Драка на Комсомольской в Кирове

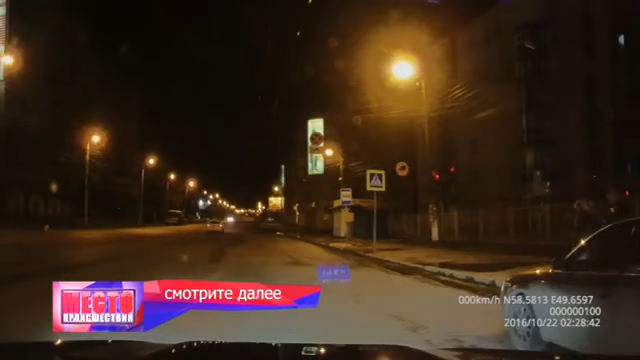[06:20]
Пешеход против водителя. На улице Комсомольской камера зафиксировала драку.
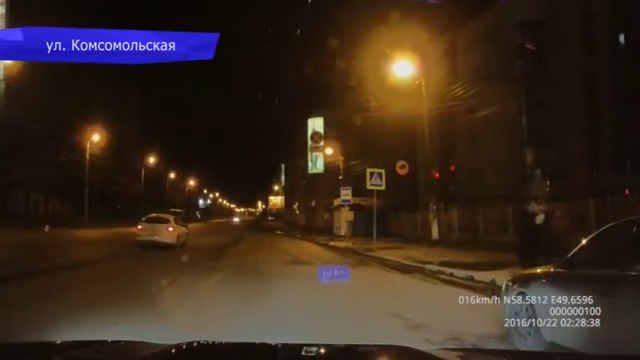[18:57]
Не выходи, не мешайся там. Сейчас за машину. Пойдем, растащим их. Помощь очевидцев в итоге не потребовалась.
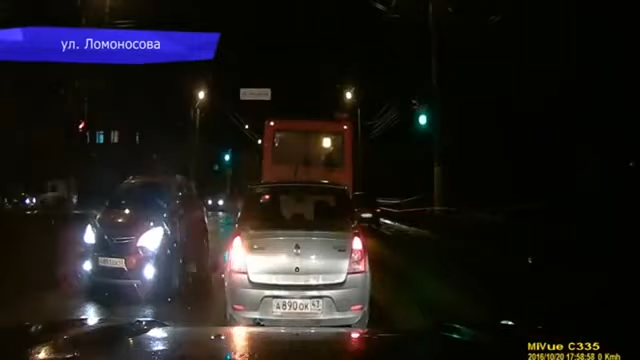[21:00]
Целый букет нарушений шофером общественного транспорта зафиксировал регистратор на улице Ломоносова. Водитель автобуса повернул налево на улицу Кольцова и с правого ряда на красный сигнал светофора. На Октябрьском проспекте автор видео наблюдал картину под названием «Преступление и наказание».